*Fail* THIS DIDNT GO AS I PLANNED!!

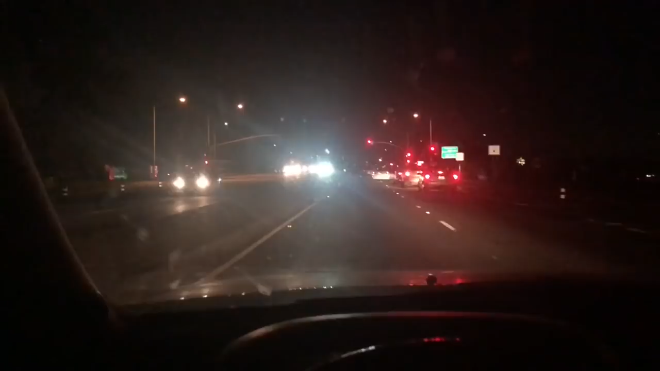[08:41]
I feel like this is just a normal occurrence for me. Car crashes. As long as it's nobody I know, I'm okay with them. My window did. Oh, I hope that. Oh, wait. No, the Cadillac. Wait. No, they didn't crash. It's just them. Uh-oh. Here go the cops. Luckily, my flash isn't on.